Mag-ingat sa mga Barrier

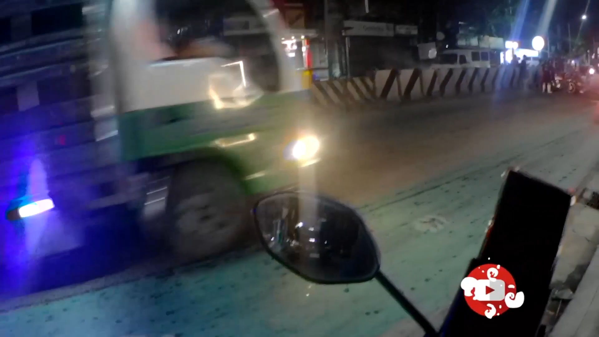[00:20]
So yun na nga, ako, uwi na tayo Gagod na ba tayong namatahan Dito kaksidente, ayan o Tako!
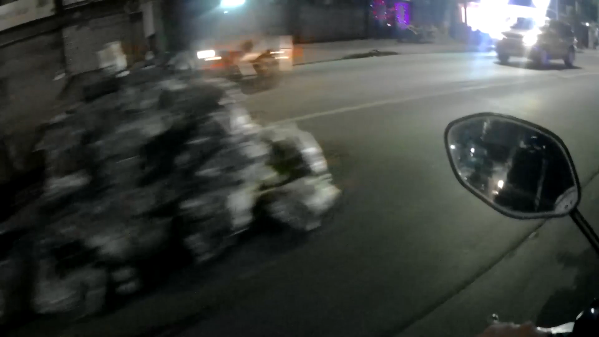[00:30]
Mga gulay May karga ng gulay Yung problema sa mga ano Ito,
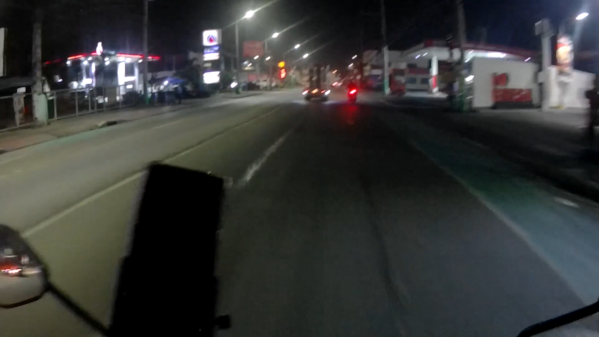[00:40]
yung mga barrier Ito, ako nakikita niyo itong barrier na to Ayan
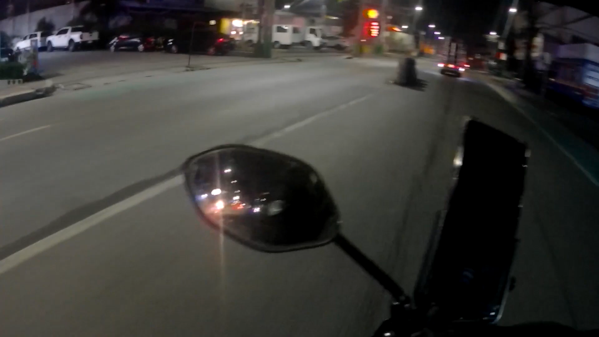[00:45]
Nakakaaksidente yan, yung mga barrier na iyan
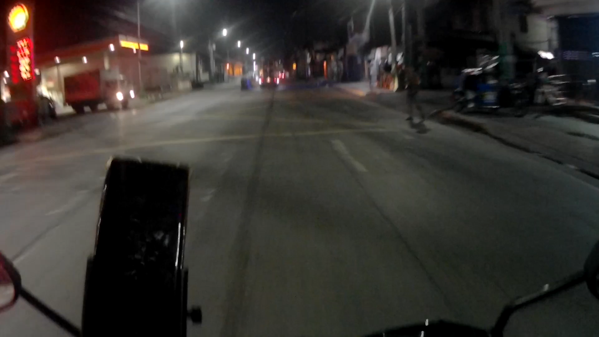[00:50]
Naubos na nga lang yan Dahil lagi nabubungo ng Ang benaman na dyan, mga taxi Sila yung lagi nabubungo dyan Kasi
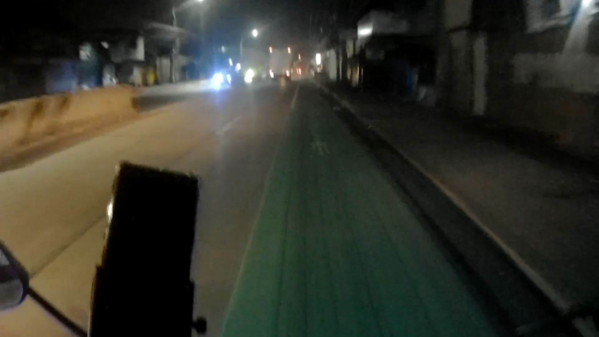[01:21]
ganito yung oras sila na aksidente Mga Alas 3, alas 2, alas 3 Kasi mga Alam niyo talagang oras na para Antokin ka talaga Bagat ng araw na kasi yun eh Kaya delikado talaga Mga barrier na yan
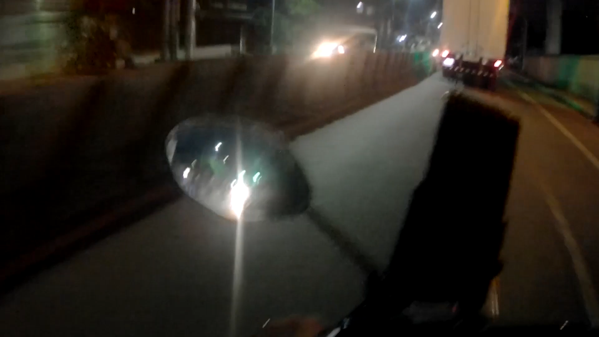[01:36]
Kung nakikita nyo eh, kulay Gilaw, black and yellow
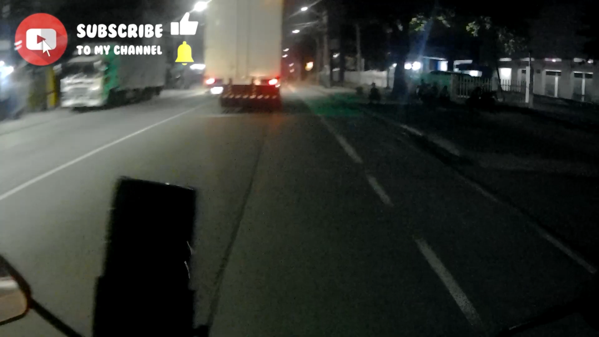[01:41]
So, dapat talaga Pag ganitong oras Mga kapitid Dado na,